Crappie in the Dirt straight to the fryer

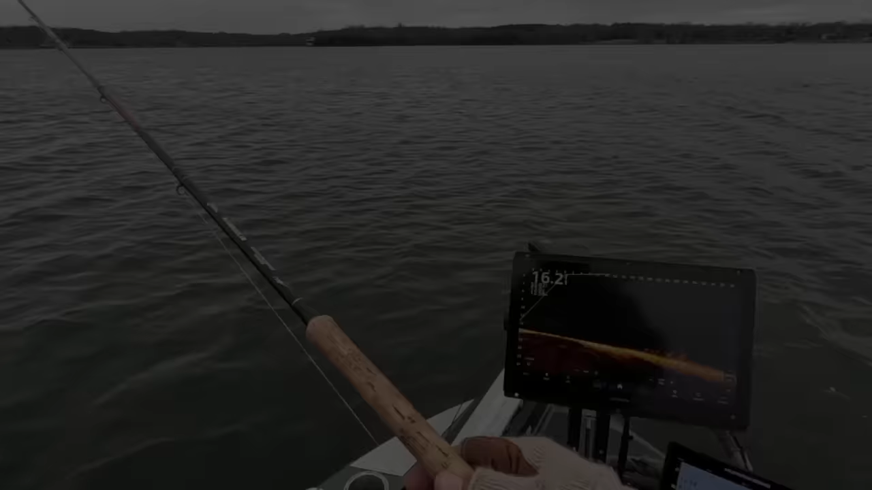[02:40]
there we go see the guys on the dirt right there those are the guys i'm going to be really targeting not the ones on the structure because i found that these guys in the dirt are just a little bit more aggressive there
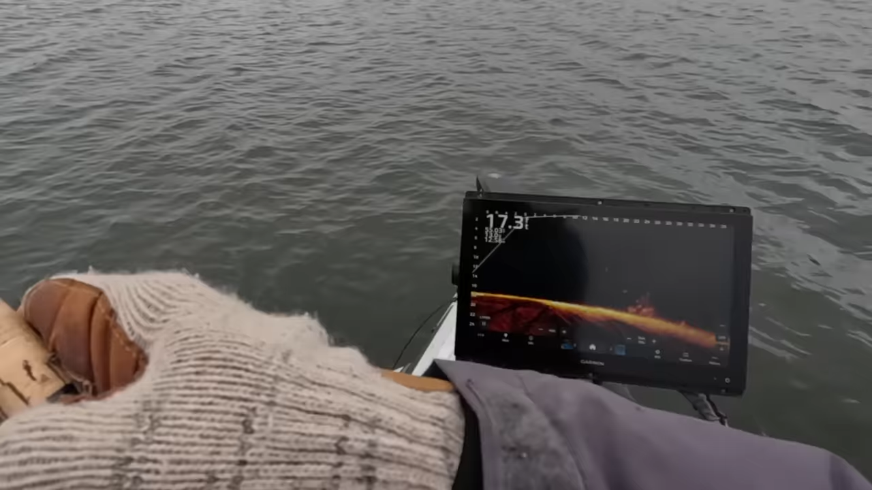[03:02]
we go first fish of the episode and the first one that's going to go in my fryer now guys what i like in terms of fish that i keep are definitely the 10 and a half 11 11 and a 12 is max so
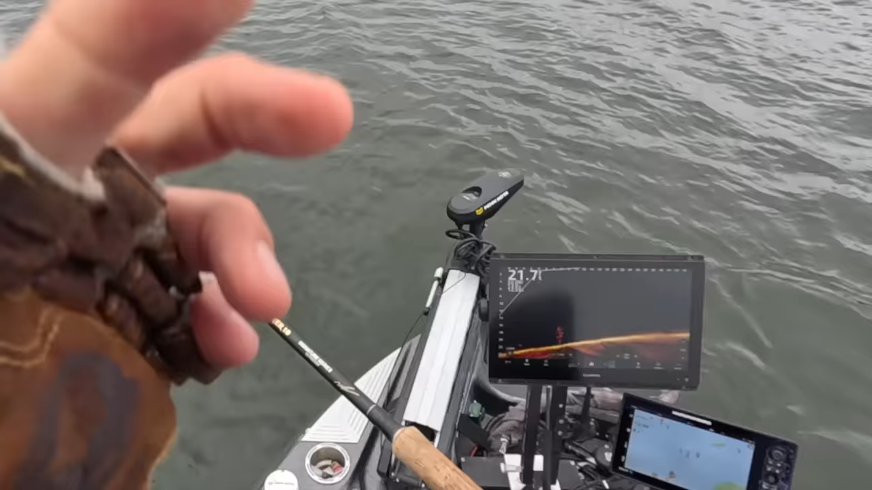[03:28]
angler for fish fries is always personal preference but i think fish that are 12 inches to 10 and a half inches are the perfect size for what i like and i like i try to you know i like the idea that it's just not that thick of a fillet so
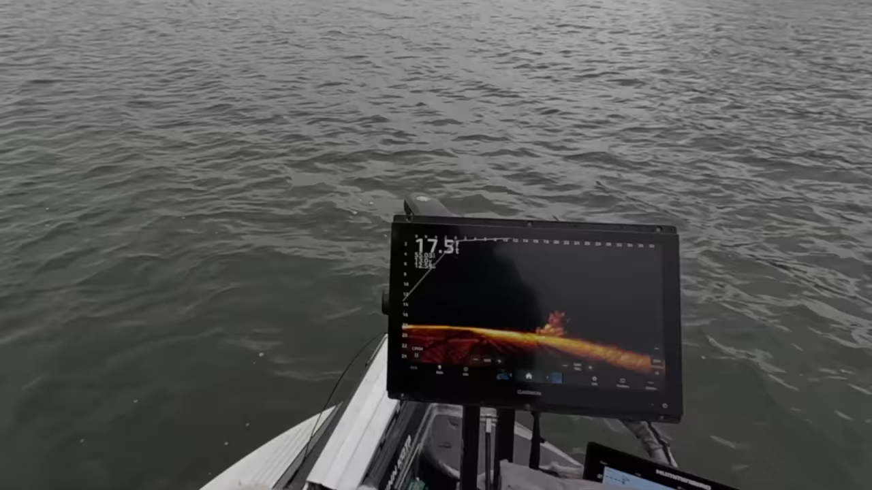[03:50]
that's what we're going for and again another good drop here you a slow mover but you might hit it there we go he was a slow mover but he was coming baby all right little eater but we're going to keep it now what i'm fishing with is a hair jig and you have to be
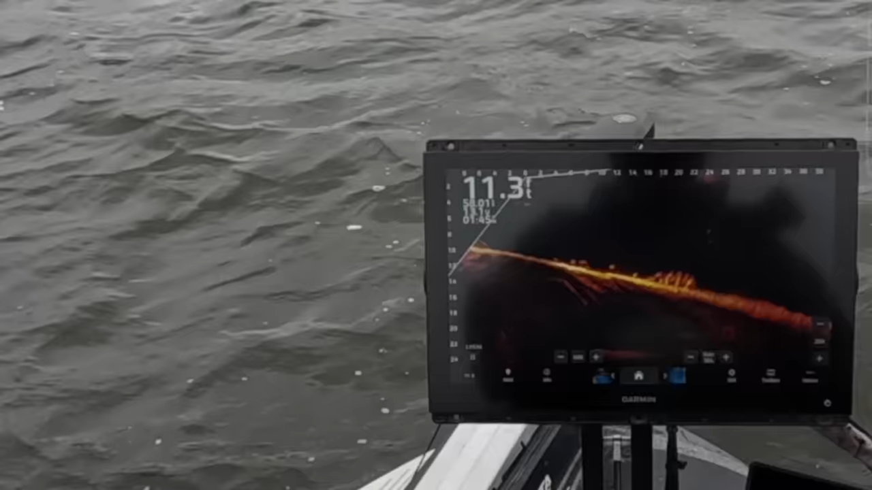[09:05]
oh yeah oh yeah baby built up on that point that wind pushing in here against that point just has brought these fish right along the edge on this incline from this point and they're just sitting there